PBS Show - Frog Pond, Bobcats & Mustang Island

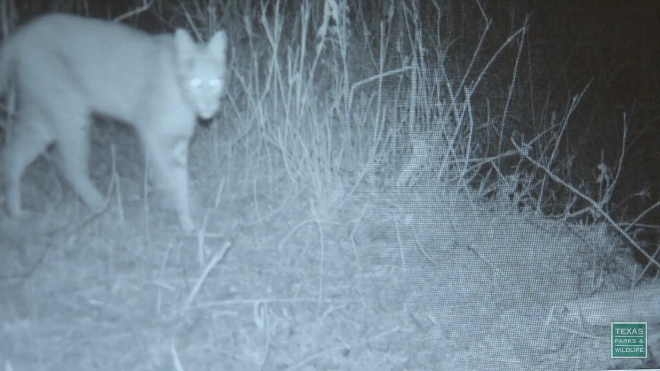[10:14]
Oh yeah, that's Euless Avenue, so that's another collared cat. Wow, 8 o'clock at night, cars moving by, just doesn't even care. The number of cats photographed suggests they are finding enough to eat.